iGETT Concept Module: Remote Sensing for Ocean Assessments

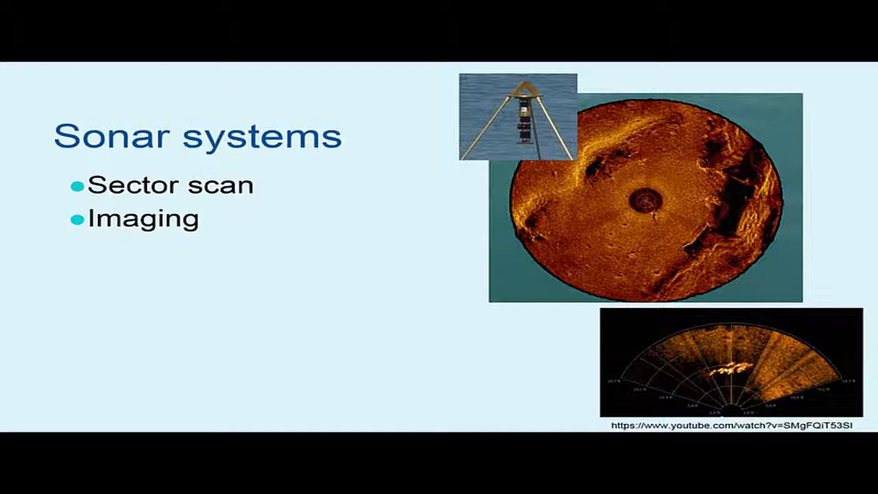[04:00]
Here's a school of fish in the Channel Islands Harbor taken by my students with a BlueView V-130 mounted on a Vidya Ray Pro 4 ROV. The video is available on YouTube at the link provided here. Side scan works by dragging a towfish behind a vessel, as shown in this illustration by Gene Ralston. Some side scans can be mounted to the boat hull for shallow water operations if conditions are smooth. Here's an example of a plane found underwater by the EPA using side scan sonar.
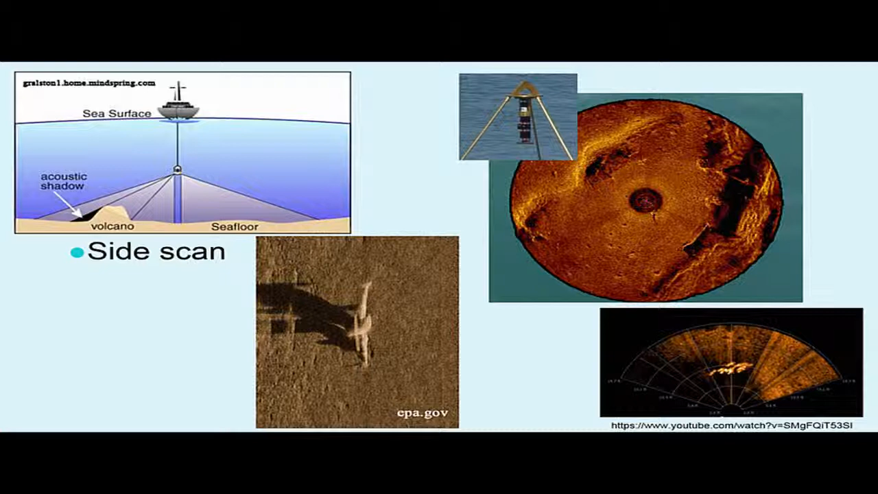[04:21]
Multi-beam sonar produces a 3D imagery and is used for mapping bathymetry.